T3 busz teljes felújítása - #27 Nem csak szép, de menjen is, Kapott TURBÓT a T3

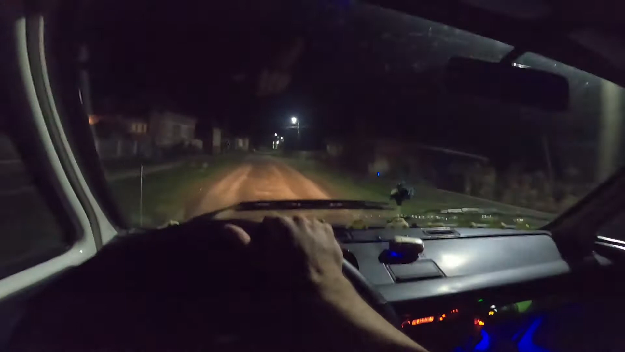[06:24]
Keressük Jonucot. Beérkeztünk a helyszínre. De nem találjuk Jonucot. Oda nézzetek, hogy várnak minket itt. Ki van világítva, reflektorok.